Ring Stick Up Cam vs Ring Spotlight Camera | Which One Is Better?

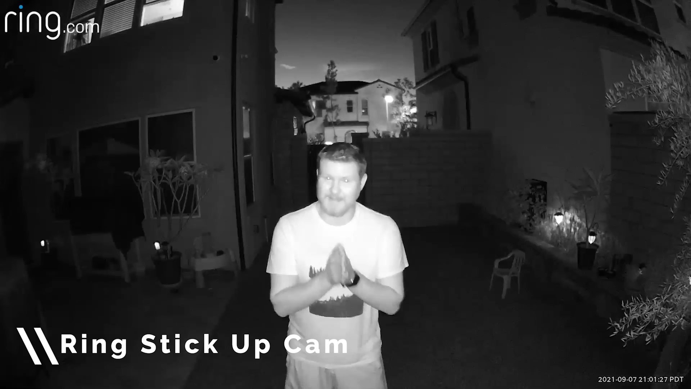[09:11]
All right, cameras are tricky to do, especially at nighttime, because there are infrared lights on both cameras. I don't want them to interfere with each other. So we're gonna just do one camera at a time. But this is me about six feet away. I'm gonna back up to 30 feet and show you guys...
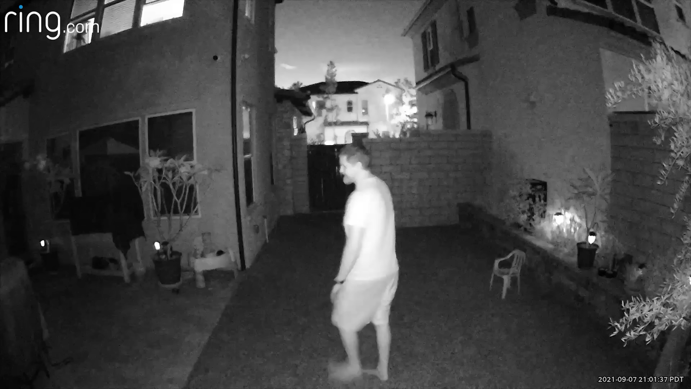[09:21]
All right, so I'm 35 feet all the way back here. I'm not sure how well you guys can hear me on this camera. This is the new camera that I got for the ring stick-up cam. So this is what it looks like without the colored night vision on just the regular black and white. All right, sticking with the ring stick-up cam, this is now with colored night vision turned on.
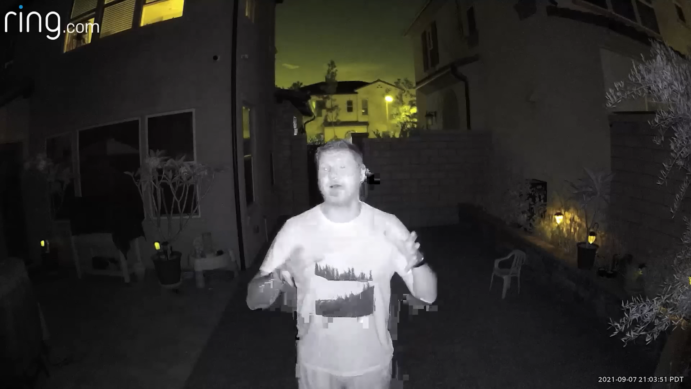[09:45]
So I'm gonna back up and show you guys what it looks like.
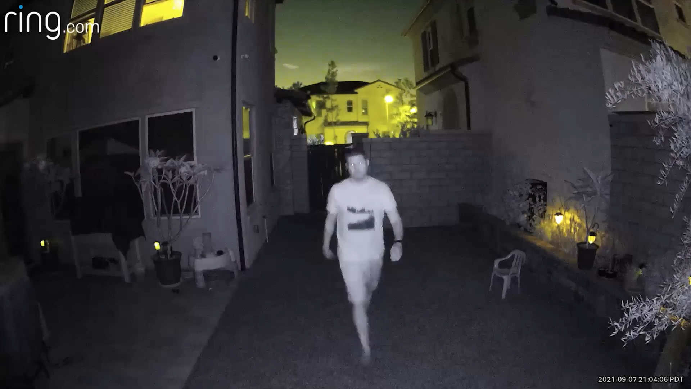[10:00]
Okay, now that we have seen what this camera looks like with this colored night vision on, let's take a look at what the spotlight camera is capable of. All right, now we are taking a look at the ring spotlight camera. The spotlights are obviously off. This is just what the night vision looks like.
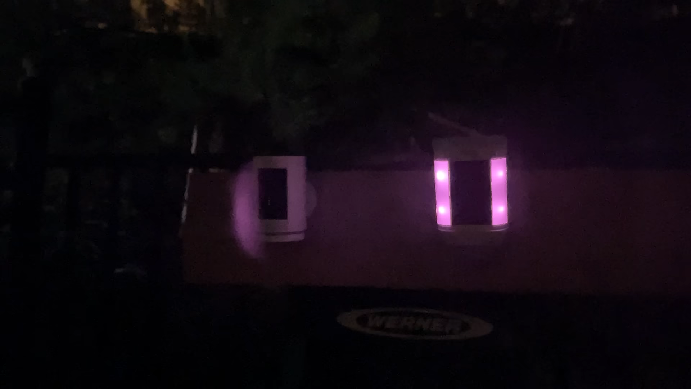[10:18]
I can see four red lights on both sides of this thing.
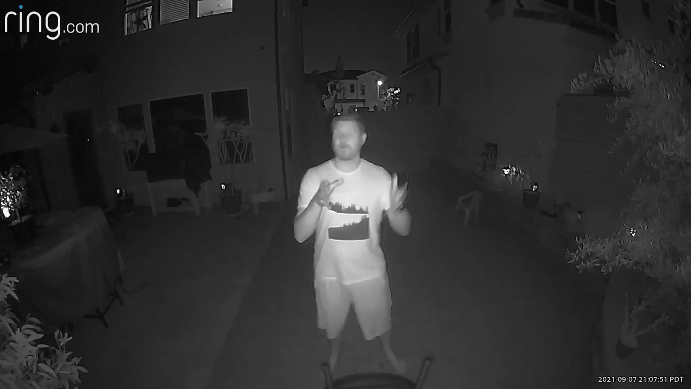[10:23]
Knowing that the infrared lights are on, I'm six feet away, let's back up and see what it looks like.
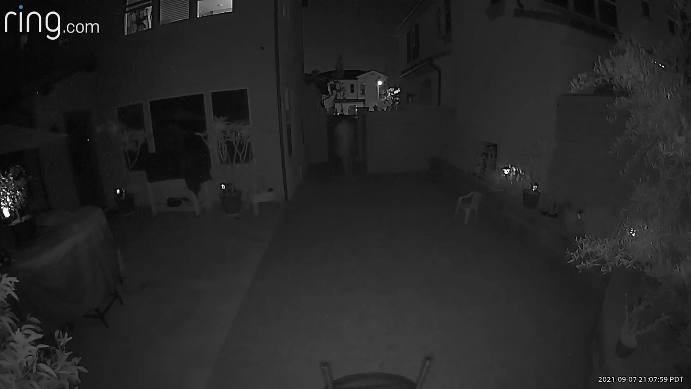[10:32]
All right, now that we know what it looks like with the infrared lights on, let's go ahead and turn these spotlights on.
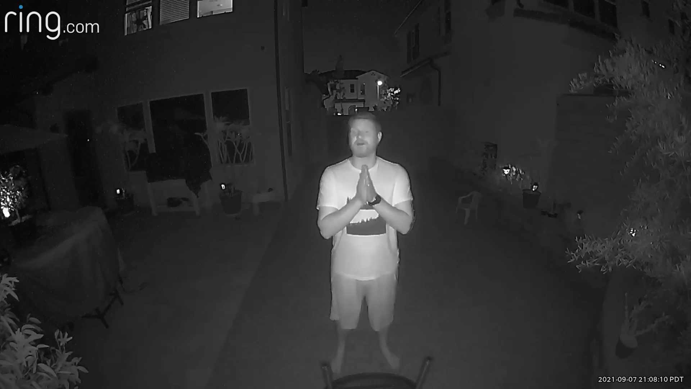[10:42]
Oh, wow. Check out these lights and how bright they are.
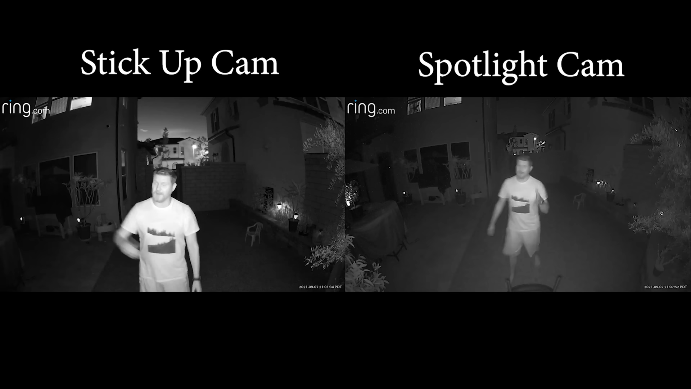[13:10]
And if I'm just looking at black and white on both of the cameras, the Ring Stick Up Camera, I thought, did better. If you go back and look at the footage, when I walk all the way back 35 feet to the gate, you can see me pretty well in the Stick Up Cam, where with the Spotlight Camera, with the spotlights off, which I admit most people probably will not do, it did not do as good from far away.